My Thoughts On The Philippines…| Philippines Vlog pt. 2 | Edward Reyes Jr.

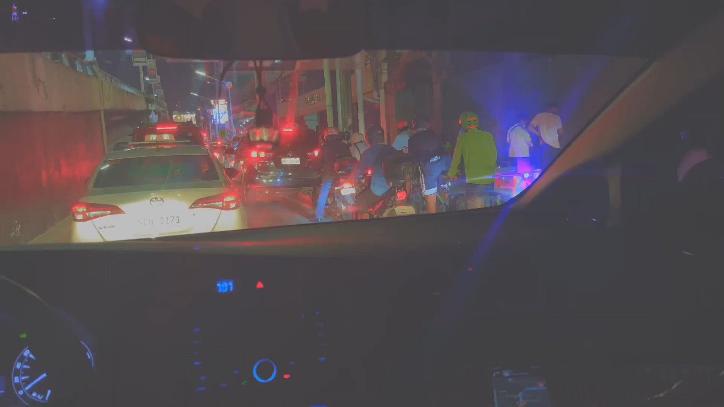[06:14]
also look at these elevator buttons um they were just turning on by themselves on here right here you can see how bad the traffic